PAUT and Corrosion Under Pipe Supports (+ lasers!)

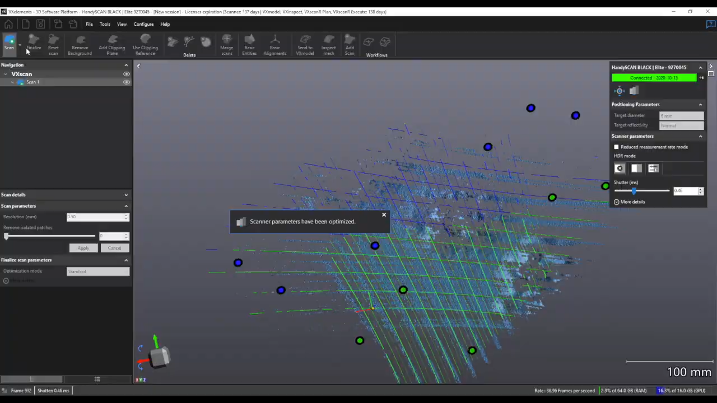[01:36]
scanning so if I zoom in a little it's a little difficult to see the lines but what I can